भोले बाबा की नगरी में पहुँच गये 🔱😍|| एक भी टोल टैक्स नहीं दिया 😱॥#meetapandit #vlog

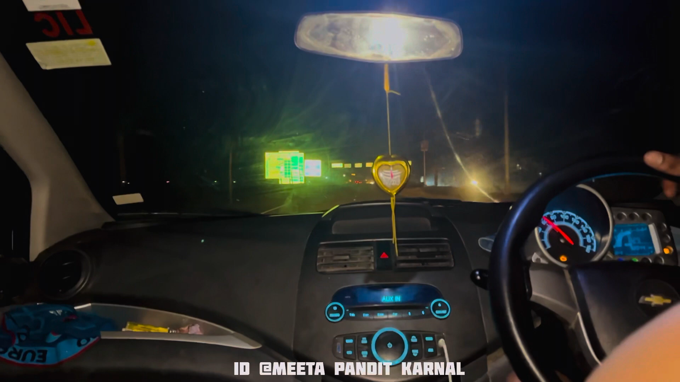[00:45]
अरे यो टोल भी नु सुटम सुट जाएगा भाई सीधा जाना चाहिए अस्ताद जी
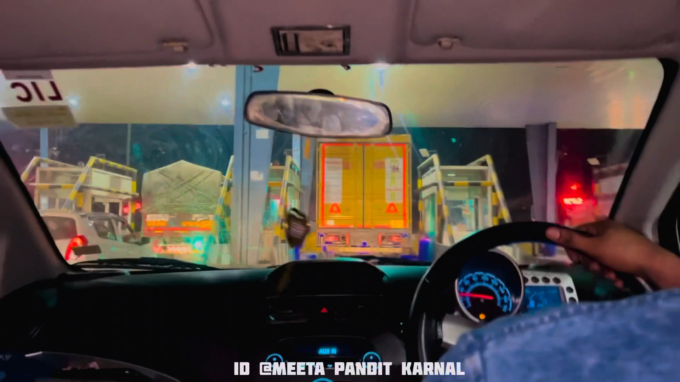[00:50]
सीधे जाने चाहिए जान दे जान
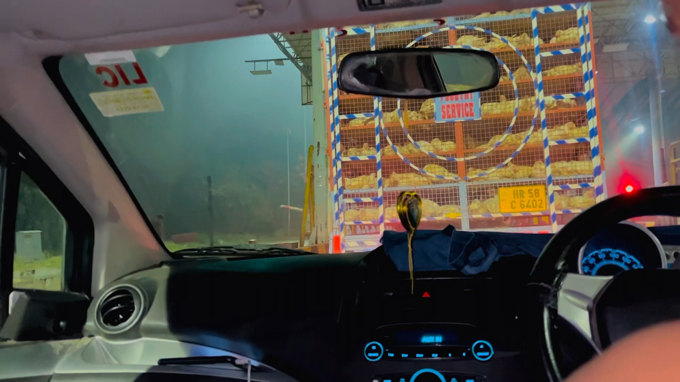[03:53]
अरे ये भी निकलेगा कम नहीं कोई दिक्कत नहीं इसमें बुजा तो ना इसके पीछे रहा इतनी बार जो स्पीड मजा वो स्टे बस चल चल चल चल चल चल चल चल खींच दे खींच दे
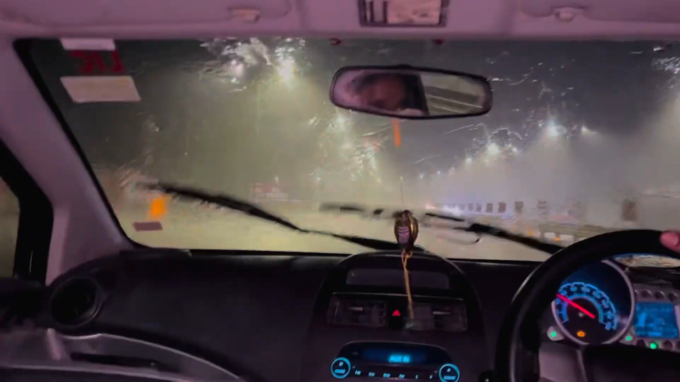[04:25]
भाई पूरा मजा भी आ रहा है रास्ते में सफर बढ़िया कट रहा भाई भगवान ना बारिश कर रखी है बहुत तेज
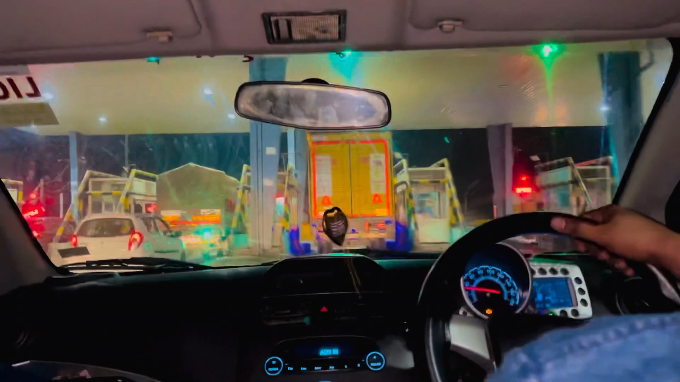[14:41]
सीधे जाने चाहिए जान दे साजे तो पास दे दो तेरा पास आ हट टोल तोड़